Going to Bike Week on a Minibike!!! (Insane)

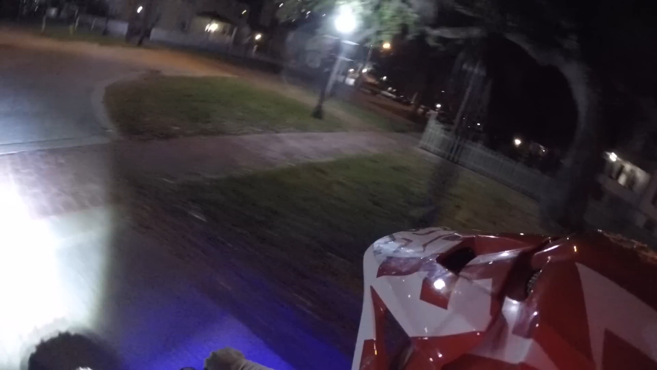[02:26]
I'll have to go on the main road.
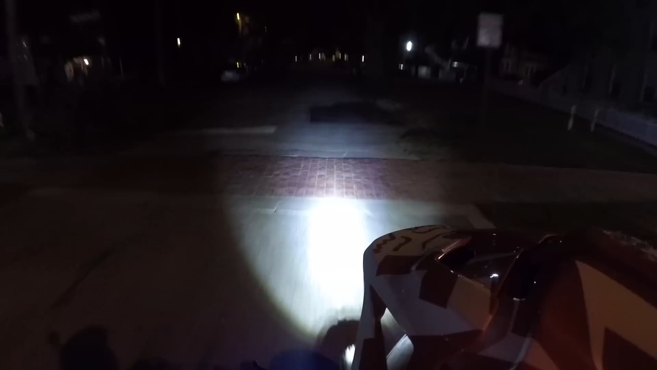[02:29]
Or across it, at least. Alright. Here it is. Officially, I am in danger to the police. Guys, why am I so stupid? I don't know.
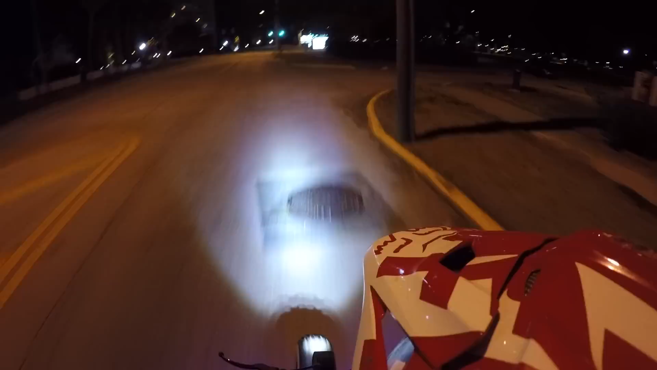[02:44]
I'm going to end up killing the lights. Up here. Because I don't want to be noticed. Uh-oh. Oh my God, that scared me. I seen the sign right up here.
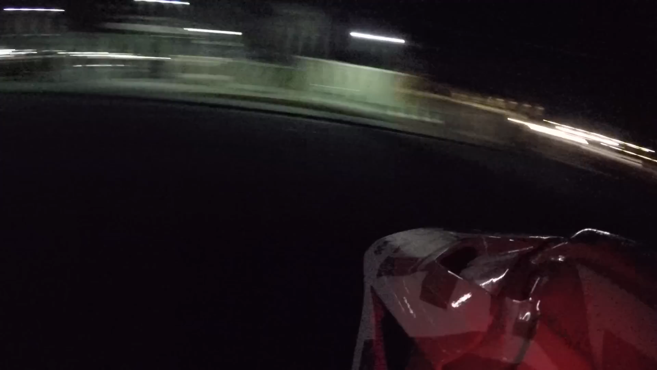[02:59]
And it was lit up. There's cops behind me. Oh, good thing. They pulled over someone else. It's so freaking stupid to be doing this. But hopefully it'll pay off. And I'll be a fucking millionaire one day. Go across this field. Like straight up ninja stuff right here.
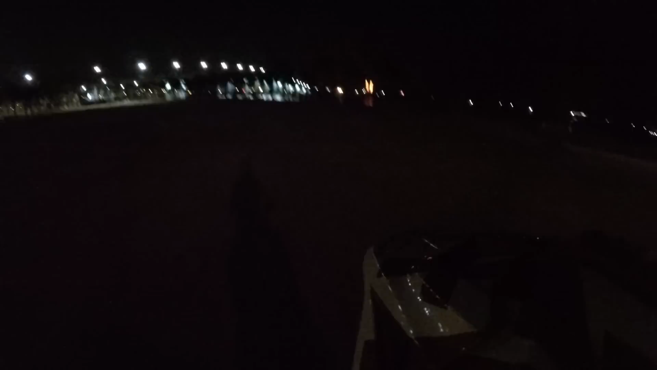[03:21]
Like I have to sneak the whole way there. So. The biggest concern. Is going across Main Street Bridge. That is not fun. Because. Yeah.
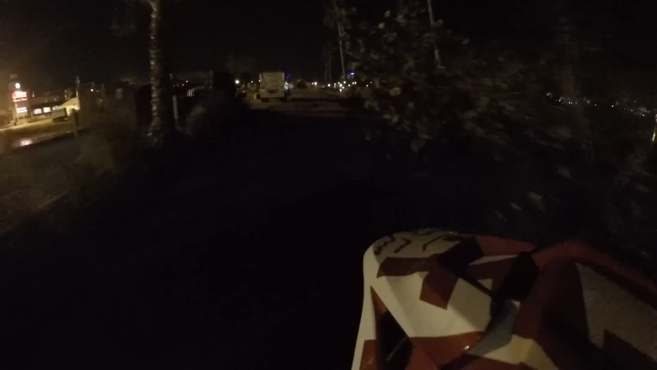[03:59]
Ah. Probably been sniffing throughout this whole video. I'm sick guys. Like terribly sick. And I'm freaking doing this. Here we go. I don't see no cars. Just go balls to the walls. Whatever that means. I hope that ain't a cop. No I'm golden.
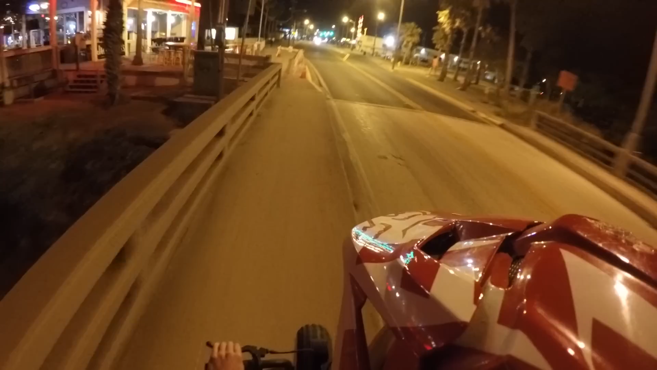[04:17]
Hopefully no one sees me and calls the cops. That would suck. Oh God. This scared me. I thought that was a cop.